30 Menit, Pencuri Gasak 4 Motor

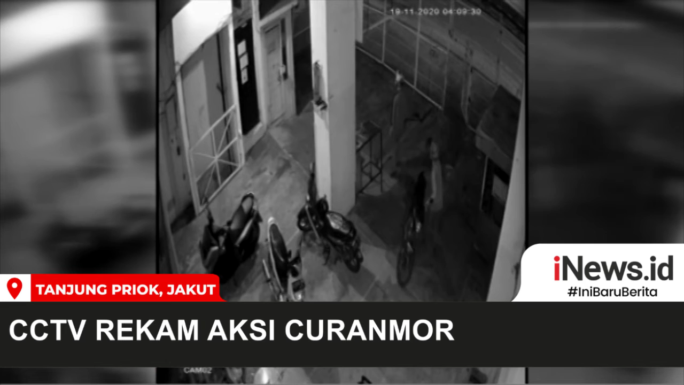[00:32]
KAMERA CCTV Penghuni Kos Aksi kawanan pelaku ini diketahui gagal membawa motor kelima lantaran kunci T yang digunakan patah Penghuni Kos memastikan saat kejadian gerbang sudah dalam kondisi terkunci